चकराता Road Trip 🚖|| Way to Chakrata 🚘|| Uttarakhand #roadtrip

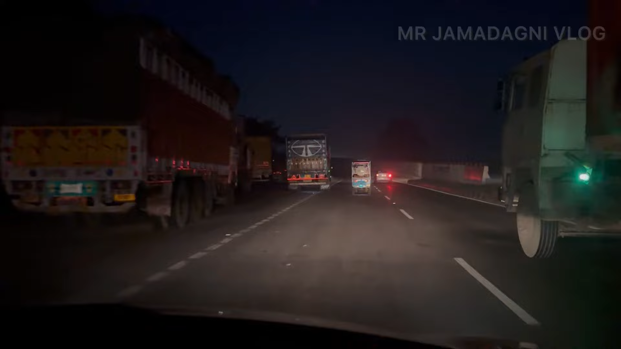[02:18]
तो दोस्तों खतौली जाने वालों के लिए आप देख रहे होंगे ये फ्लाईओवर,